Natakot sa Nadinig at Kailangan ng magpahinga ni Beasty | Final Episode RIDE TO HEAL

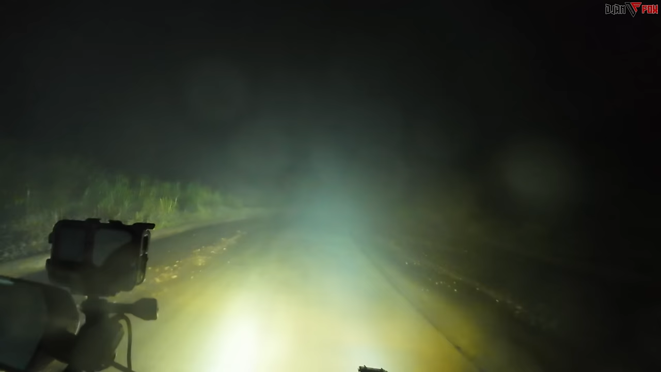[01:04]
Ah, papay. Ano pa ba itong lulusutan? Anong sabi sa mapa? Lagpas na tayo. Pero nandun na sa mismong kalsada yung ano, turo. Kasi wala na, tapos na eh. Nadaanan yan eh. Hindi lang natin talaga makita kasi talagang... Ito! Yata! Ito na! Yan! Ito na! Blazing Mountain of Gods!
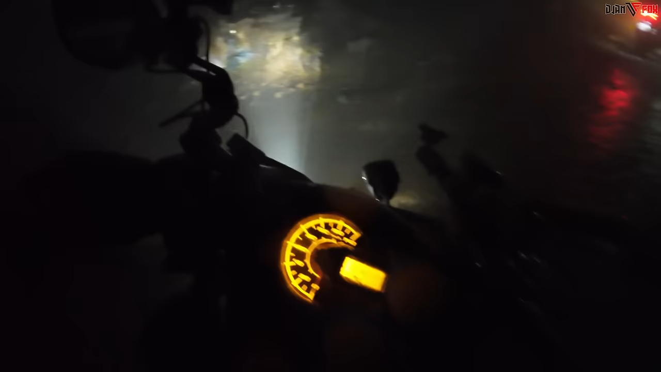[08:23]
3 bars na lang yung gasolina ko, pero panay pababa na lang naman daw to.
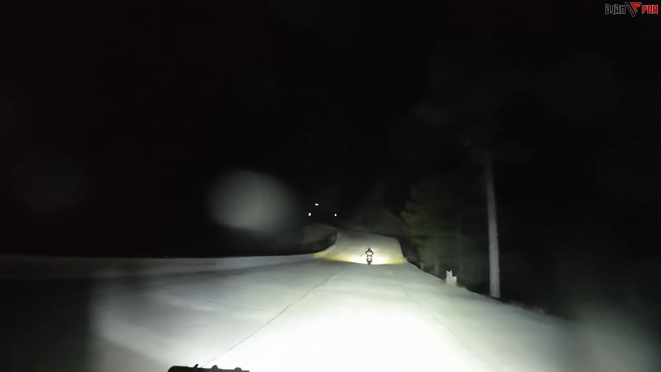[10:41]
Ang buwan ang makikita natin ngayon. Ang ganda. Yan, wala na. Hindi naman na may gaano. Woo! Extreme Moto Adventure going to Blazing Mountain of the Gods at night. What the? Survive natin yun, ah. Oh, tingnan nyo sa parting to. Wala nang kabasa-basa kalsada at walang kaulan-ulan na ambon. Ay, mga tao na, oh. Grabe, bilis ni sir.
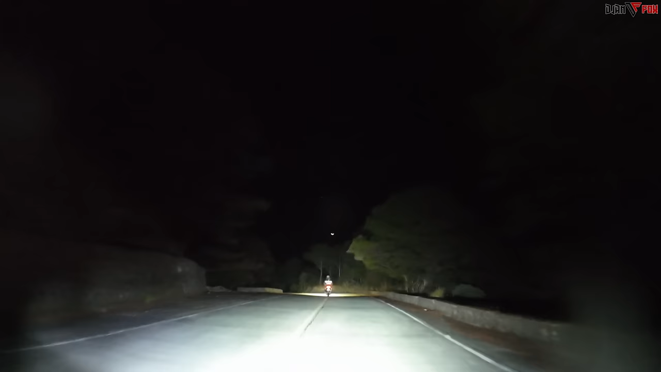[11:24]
Diretso tayo. Ayan, ang buwan. Mabahaba rin pala itong pababa na to, no? Pero mas maganda daan, no? Hindi na nakakatakot tulad nung tanggalang daan yun. Kaya pala ito recommended na daan, bro, no? So may map. Eh kaso, sa level to namin, hindi naman pwede. Talaga kayo? Oo. Kala na San Kabugaw ang ano namin, eh. Sir, ano to, sir? Ano daw yan? Ito na yun. Ha? Ito yung view deck daw, bro.
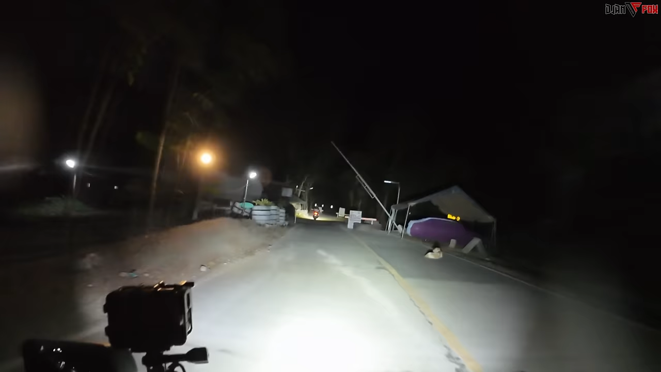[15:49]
Hopya. Parang pinakababa na ata ito ah.
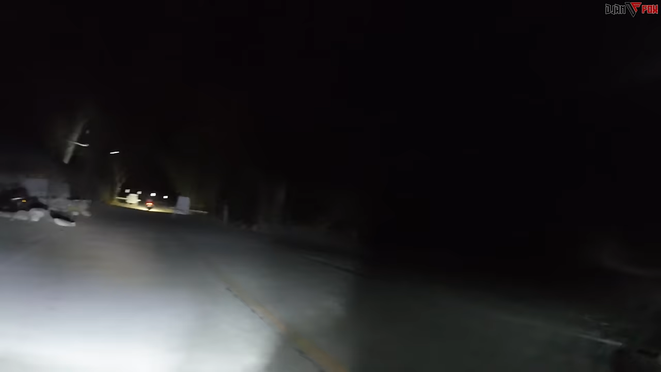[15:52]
O, pababa pa. Kunti na lang. Malapit na kami. Nasa baba na kami! Woo!
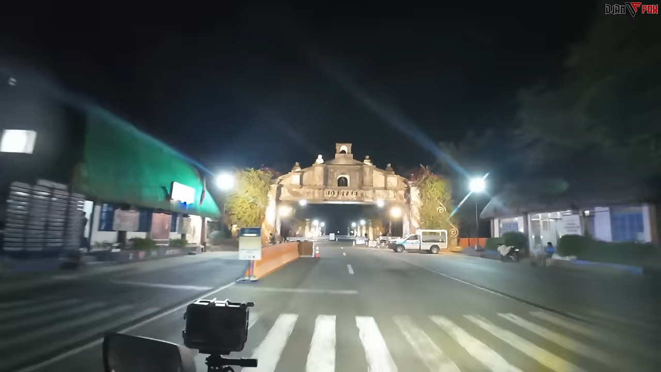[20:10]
Oh, ito na. Narating muna ng gabi. Ang Ilocos Norte.
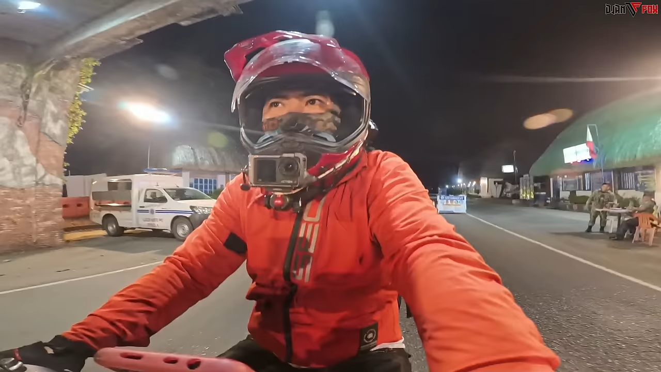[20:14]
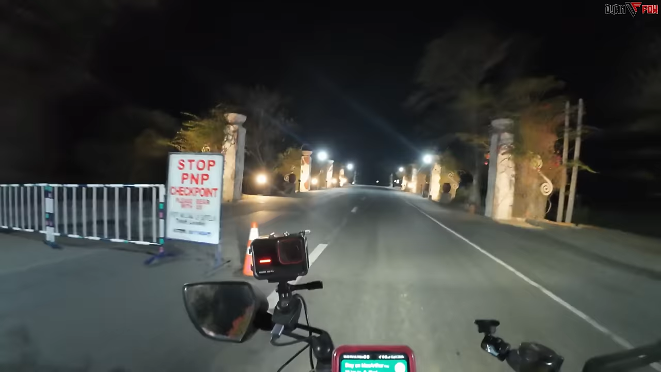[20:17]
So, ito ay pa Ilocos Sur na. Oras ay 10:34.
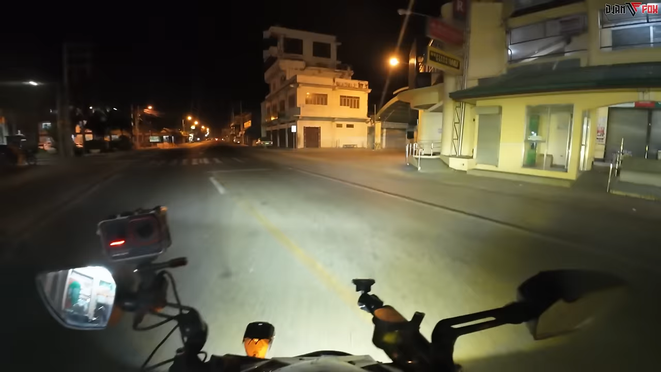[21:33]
11 kilometers away, mararating na natin mismo ang Bigan City. Medyo nalolobat na. Nawawala na ng energy. Oh, pasok na ang kaliwa. Lalabas na rin naman tayo dito eh. Arco. Ayun na yung arco. Sa harap mo.
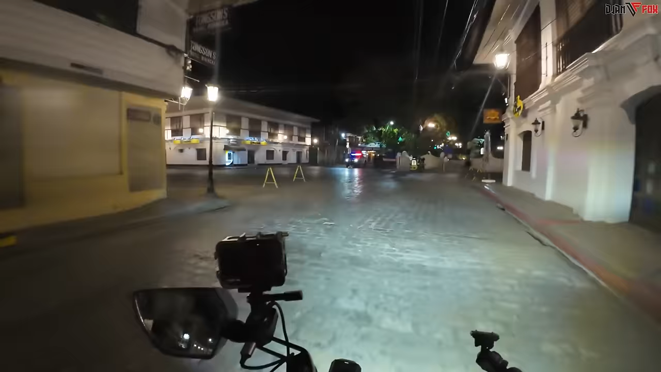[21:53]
Ayan, Calle Crisologo. Napakalinis oh, walang katao-tao.
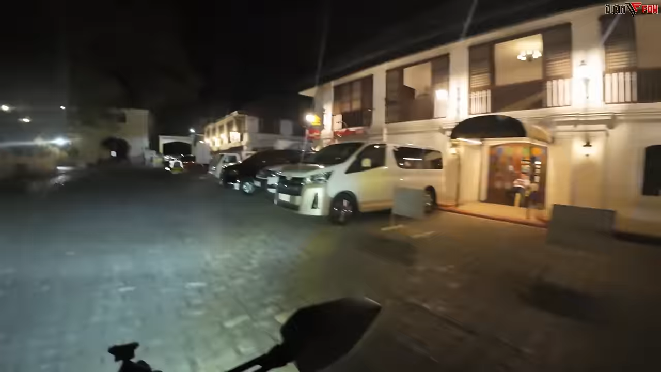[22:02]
Tahimik. Ang mismong Bigan City ng gantong oras. Labas na tayo.
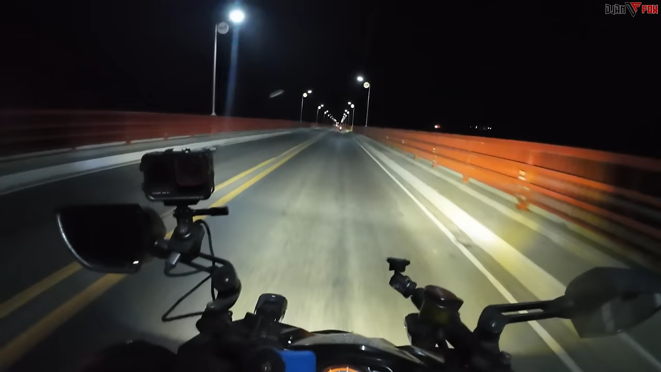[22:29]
Oo, Pia. Ang ganda ng tulay na pa. Nadaanan ko na ba ito dati? Oo, maganda ng tulay na to. Nadaanan ko na to. Nidikitan nga mukha ko yun. Gala, 20 lang dapat eh.
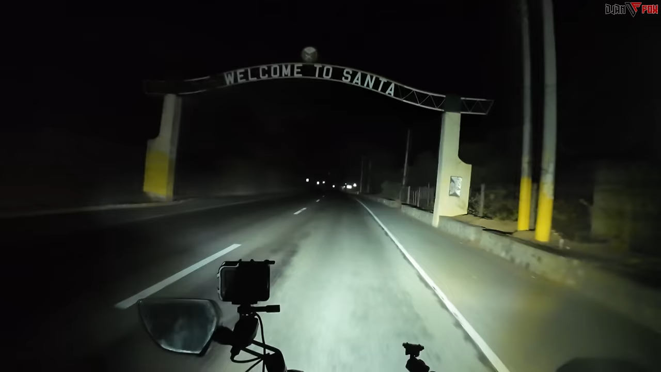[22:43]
Santa! Ay, nako. Palayo na kami ng palayo. Wala pa kaming makita ang maayos na waiting shed. Gawa na pala to. Dati ba hindi? Hindi pa. Ginagawa pala nang dumaan kami dito. Dito na kami sa Narvacan. Pero wala pa rin kami makita. At yung mga gas station, mga sarado na.
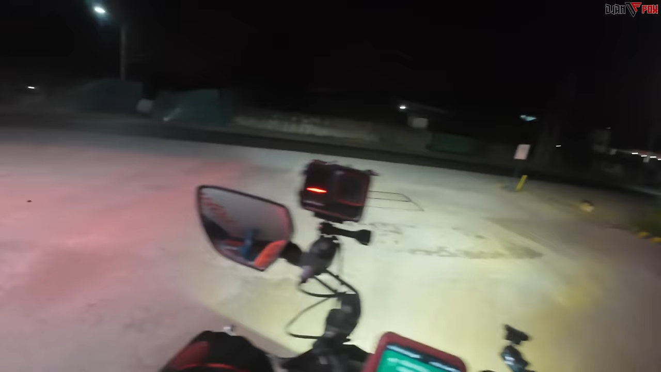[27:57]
At kung saan man kami may madaan ng 7-11. Pero yung malayo-layo naman muna, wag naman dito sa may malapit.
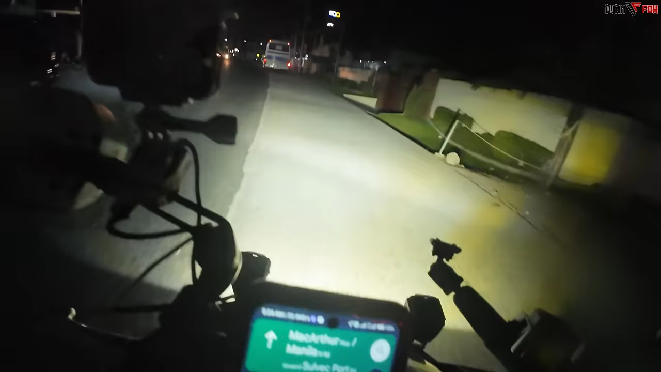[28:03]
So ganun, kahit pa paano nakalayo na tayo ng biyahe agad. Katulad yan, malapit na kagad. Ito kagad 7-11 eh.